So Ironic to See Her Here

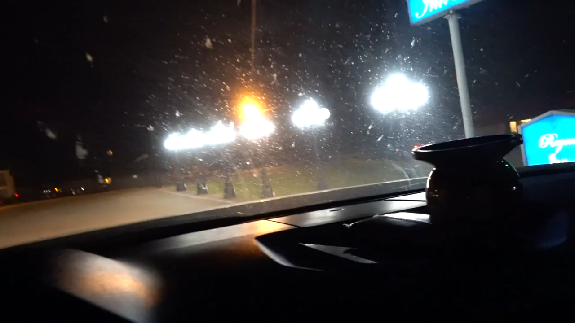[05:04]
Where's the Hyatt symbol. There's a basketball hoop out here. Man.
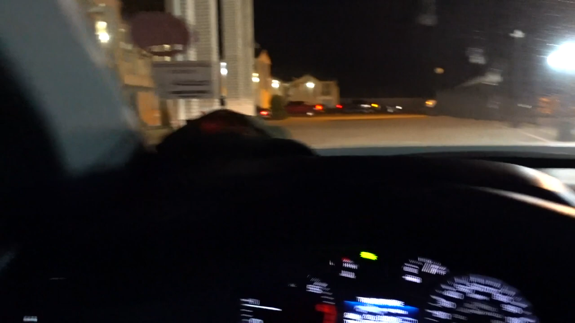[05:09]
Look at it. It's a McDonald's. This place is dope.